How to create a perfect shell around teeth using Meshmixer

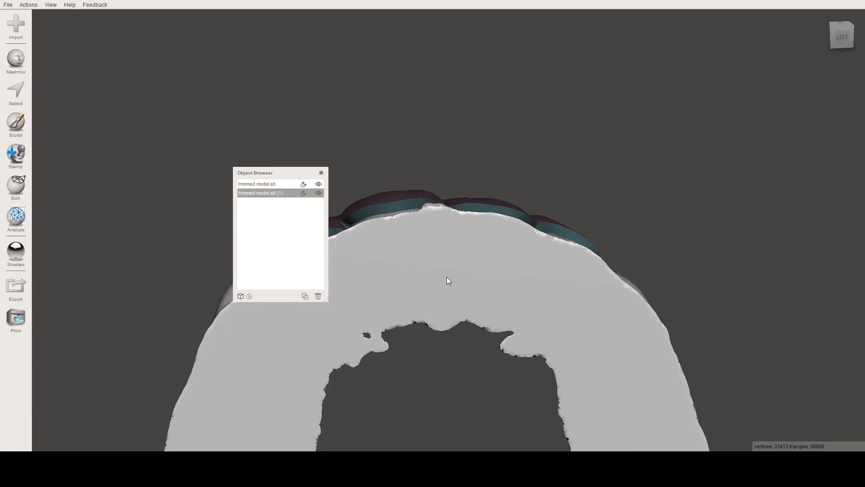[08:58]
and as you can see we have the shell created on the model